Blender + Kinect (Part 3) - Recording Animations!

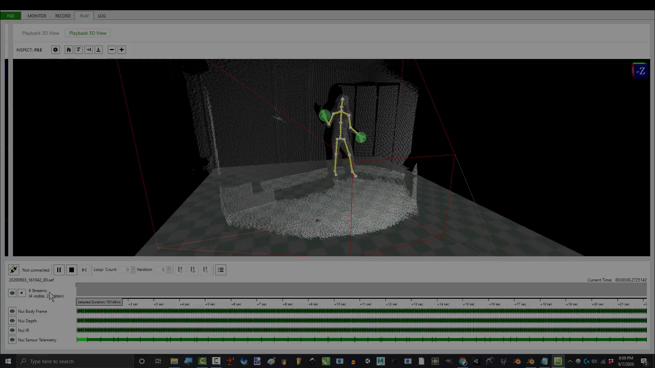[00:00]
So you don't know how to record animations with your Kinect. Not a problem!
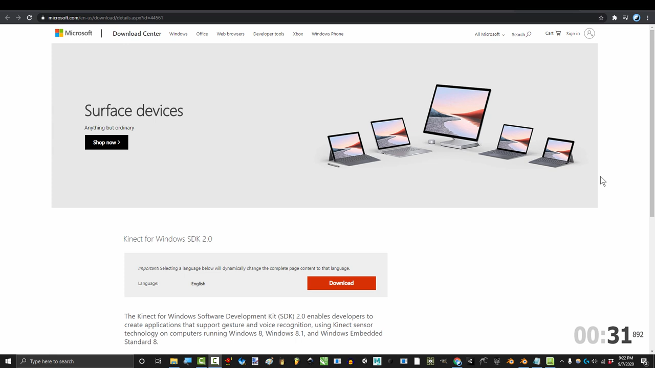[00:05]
Once you have downloaded the SDK and you have plugged in your Kinect, open Kinect Studio.
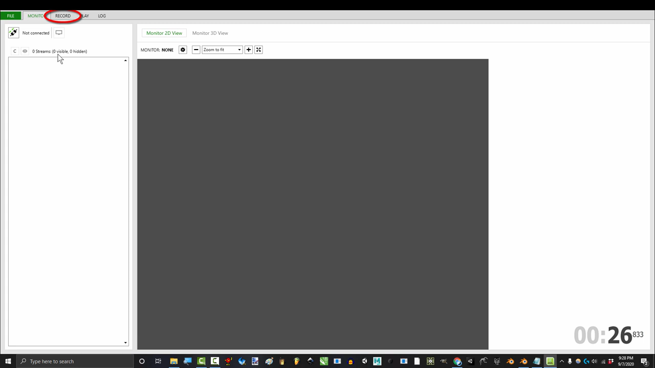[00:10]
Go to the record tab and monitor 3D view. Click this button to activate your sensor and click the red button to start your recording.
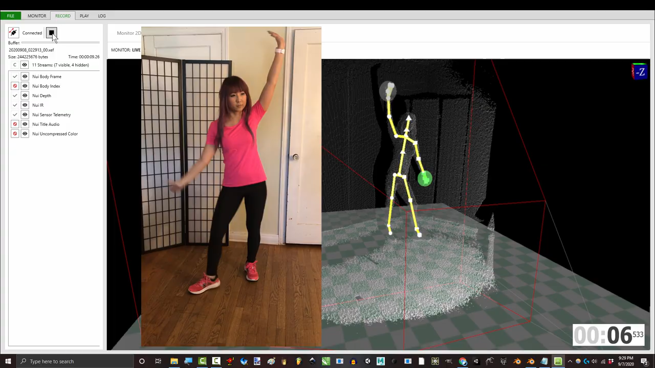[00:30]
And when you hit stop, you're done.